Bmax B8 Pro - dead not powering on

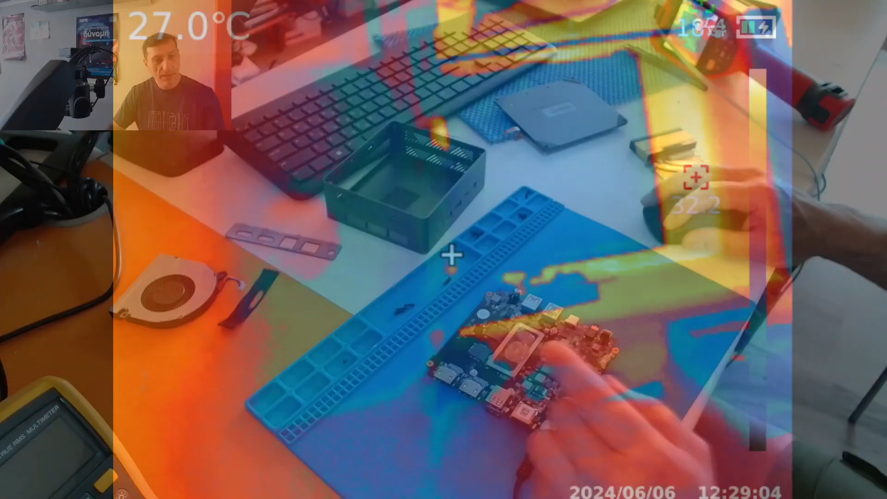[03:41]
On screen: spot 27.0°C
We have a dead PCH. This was the heat spot, the hot spot of the whole chip.